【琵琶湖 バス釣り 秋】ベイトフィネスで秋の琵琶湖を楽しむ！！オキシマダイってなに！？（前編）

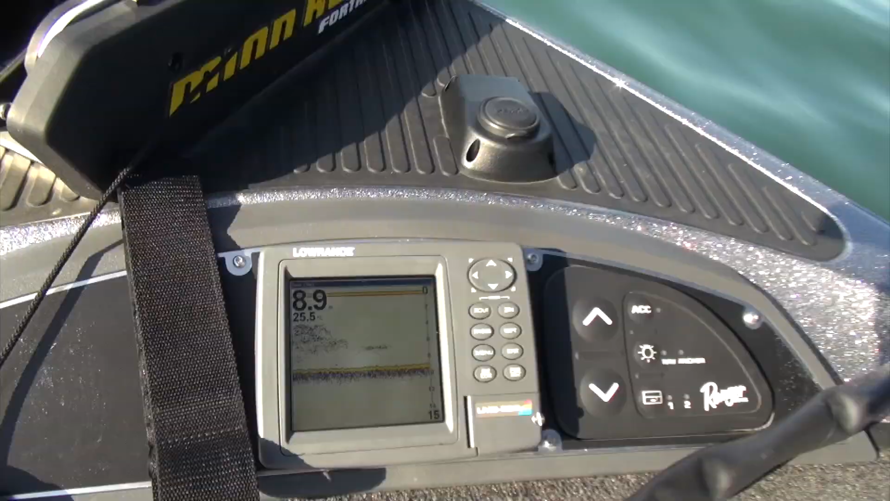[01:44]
今そのベイトが左側に固まってる映像が小魚の群れで、
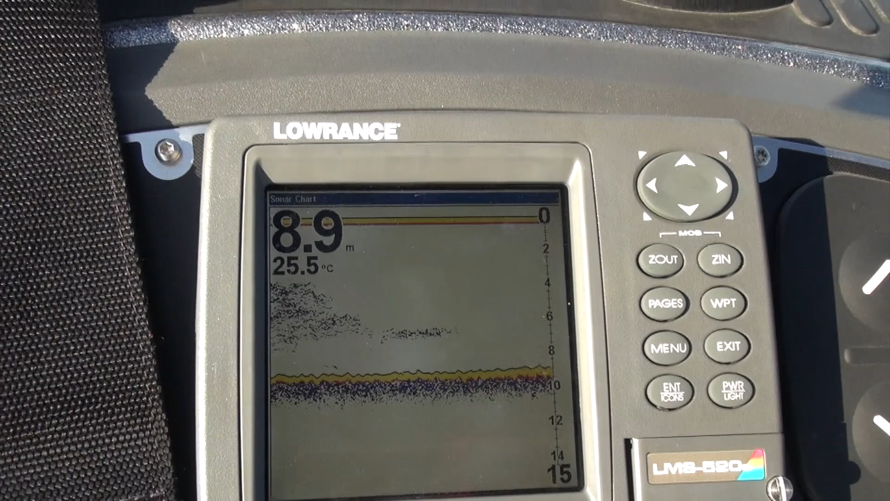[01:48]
On screen: depth 8.9 m, water 25.5°C
分かりやすい判断としてベイトの群れの後ろですね、ちょっと 棒状に一直線になってるやつ、
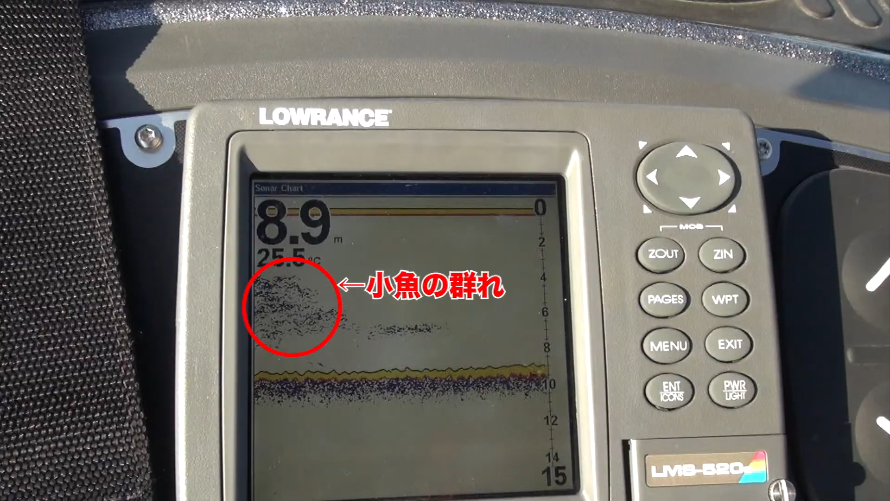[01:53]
On screen: depth 8.9 m
それが追っかけてるバスだっていう風に判断した方が釣りやすいですね。
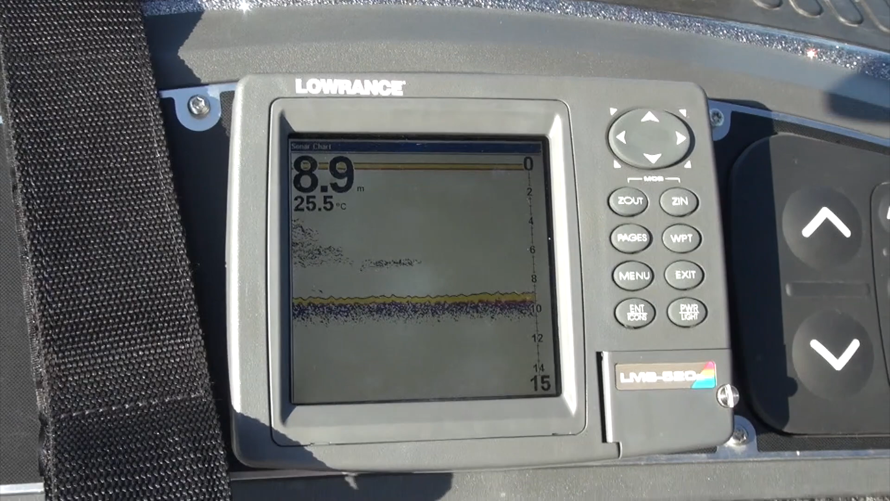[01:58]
On screen: depth 8.9 m, water 25.5°C
でそういうバスっていうのは絶えずベイトを、
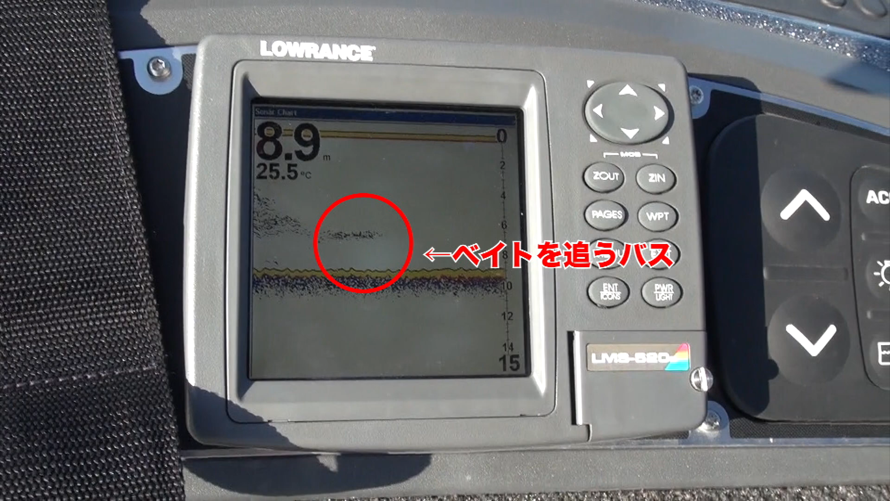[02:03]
On screen: depth 8.9 m, water 25.5°C
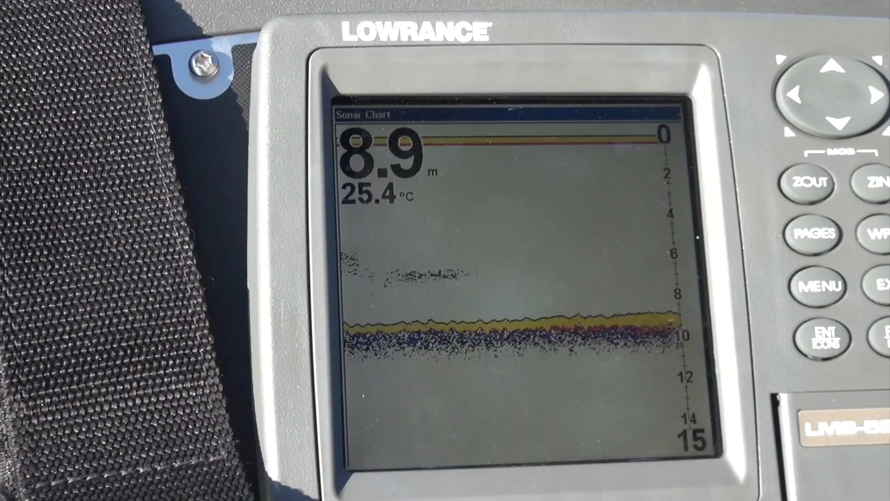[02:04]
On screen: depth 8.9 m, water 25.4°C
追っかけてるんで食いやすいっていう状況になります。
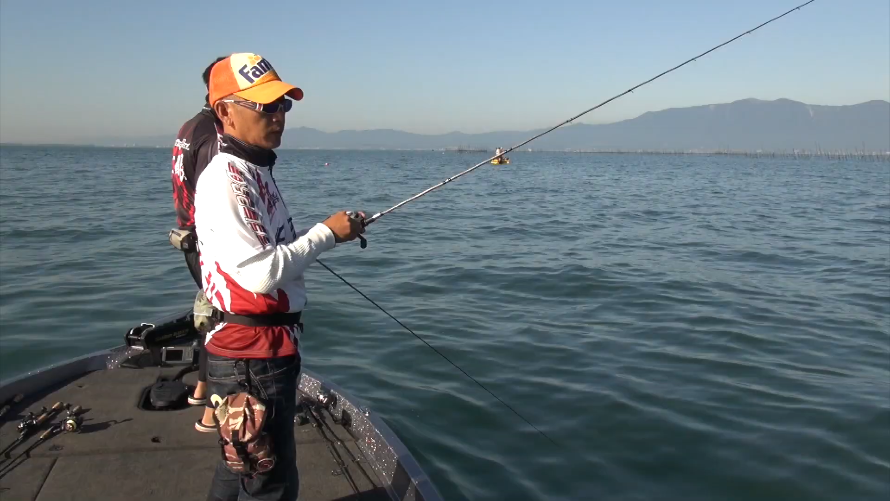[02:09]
今 魚探の映像ではフラットで上にベイトが映って、
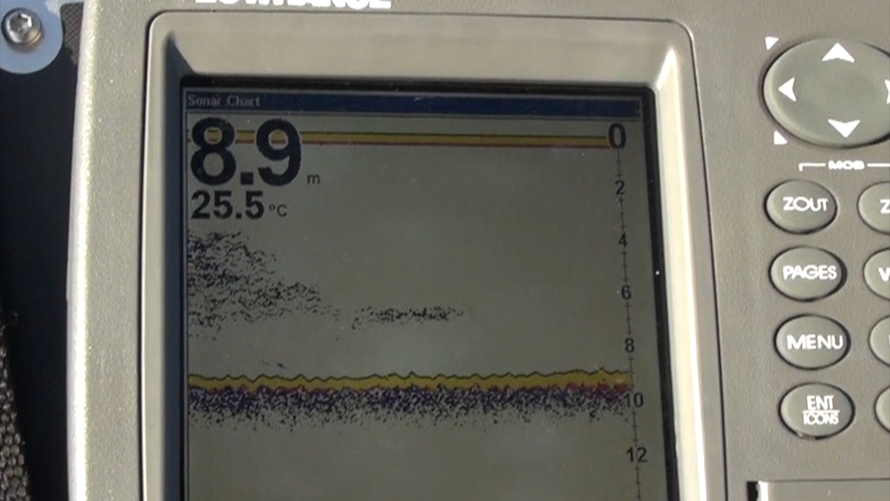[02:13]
On screen: depth 8.9 m, water 25.5°C
バスっぽい映像が映ってたんですけど、今は魚礁の付近のフラットを狙ってるんですけど、
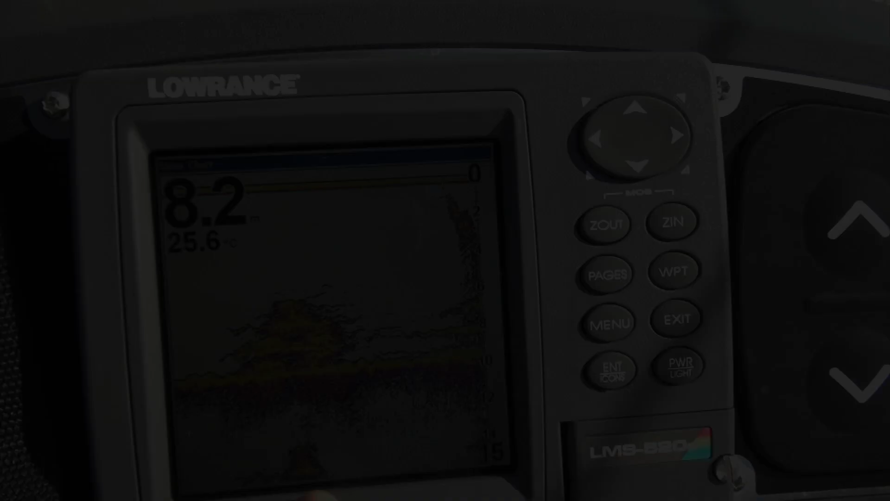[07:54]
ハードボトムで2時半車まで出てるのがこれが魚礁です。
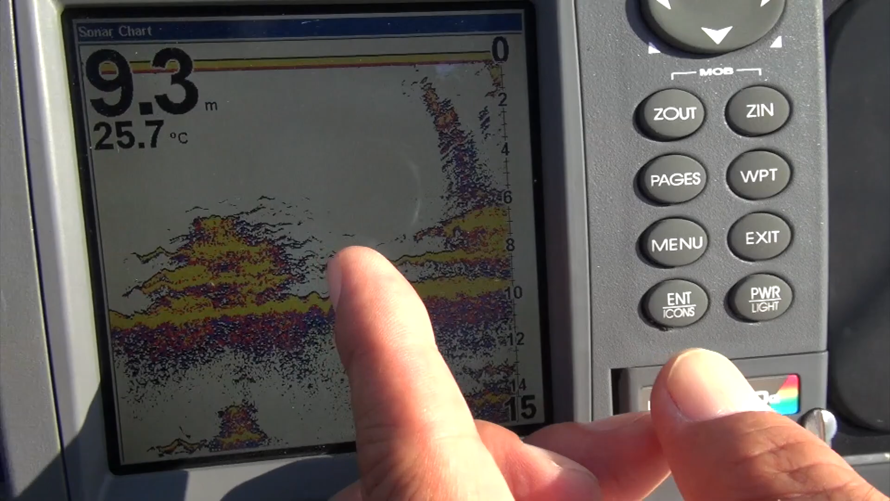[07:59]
On screen: depth 9.3 m, water 25.7°C
で、この周りにこうやって映るのがバスだったり小魚だったりするわけですね。
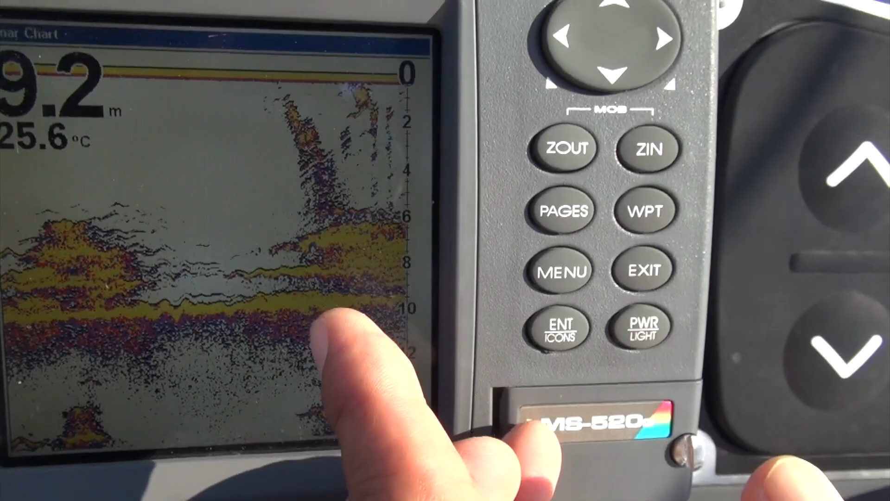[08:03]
On screen: depth 9.2 m, water 25.6°C
で、これはもうまた魚礁に入ったんですけど、
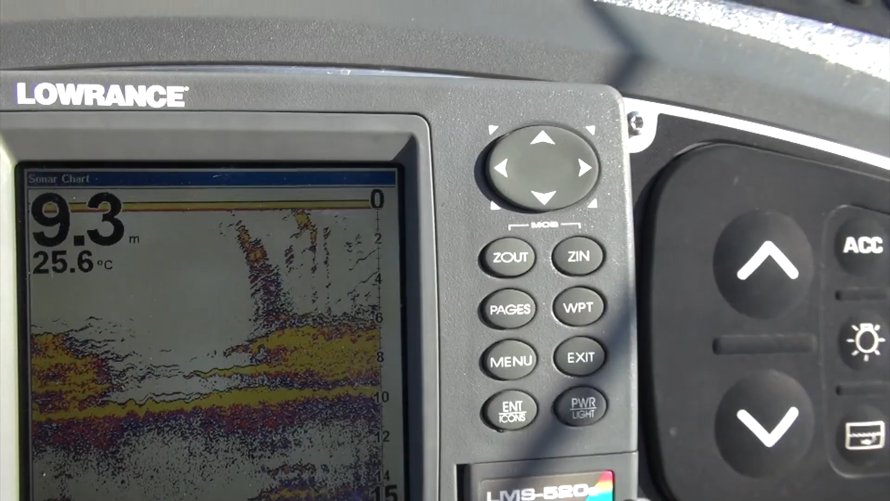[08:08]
On screen: depth 9.3 m, water 25.6°C
魚礁の上にこれが出てるのは泡がこうやって、
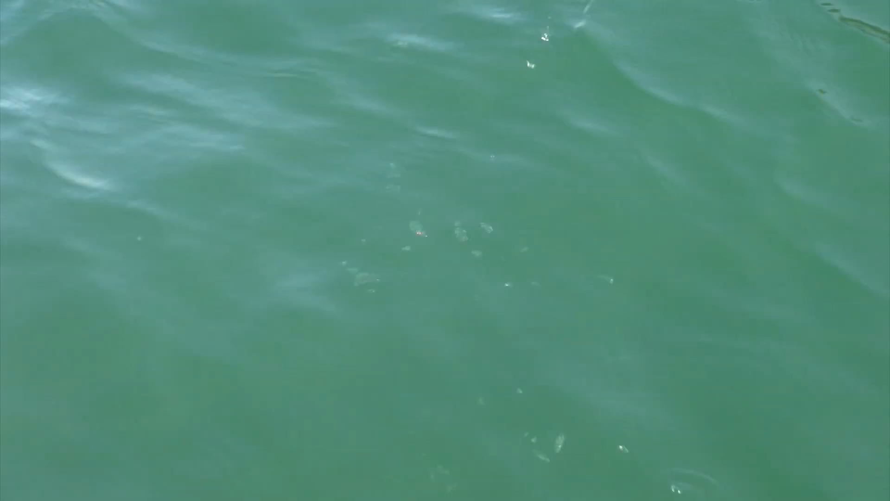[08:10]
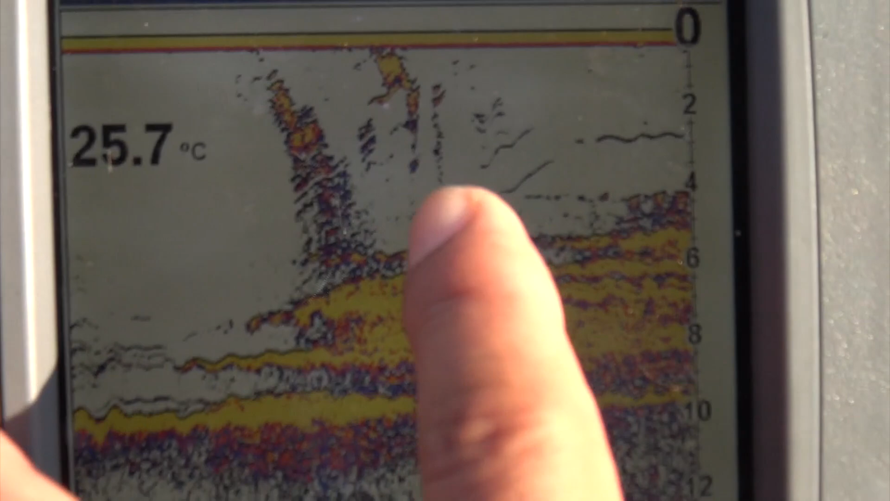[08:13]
On screen: water 25.7°C
魚探にこういう感じで上に伸びてる、上に伸びてるやつがこれが泡なんですね。
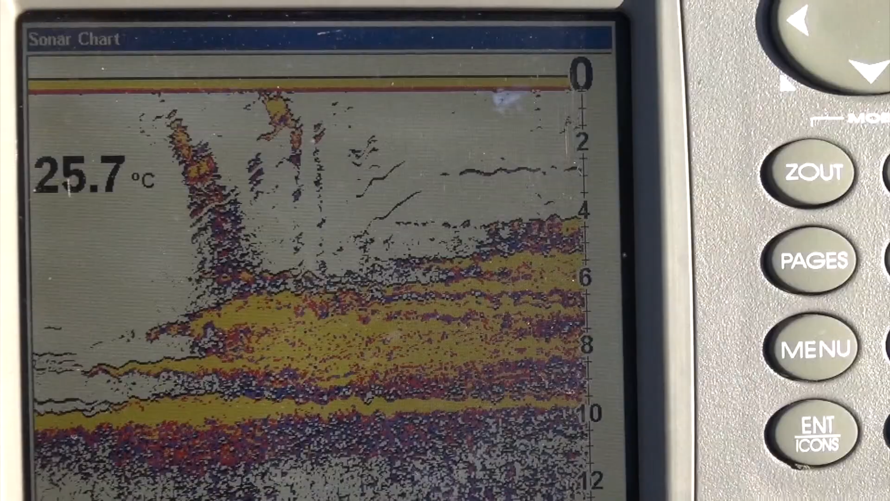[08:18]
On screen: water 25.7°C
だからベイトと色は全く違うようにこれは撮ると思うんですけど、
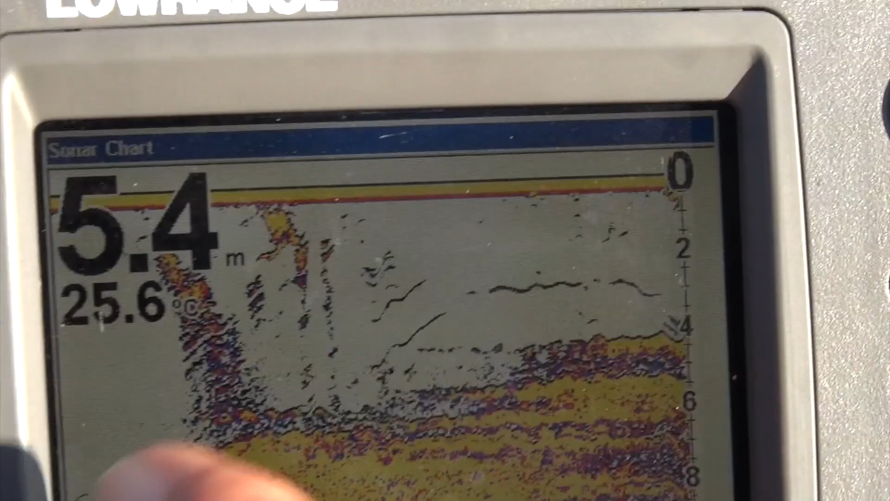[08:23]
On screen: depth 5.4 m, water 25.6°C
これはベイトなんだけど、これは泡の。
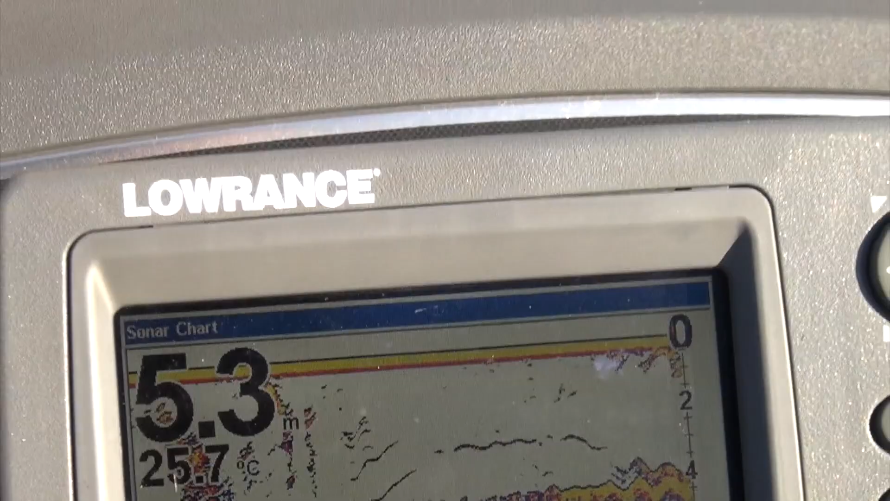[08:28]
On screen: depth 5.3 m, water 25.7°C
こっち側ってそこ岩盤なんですね。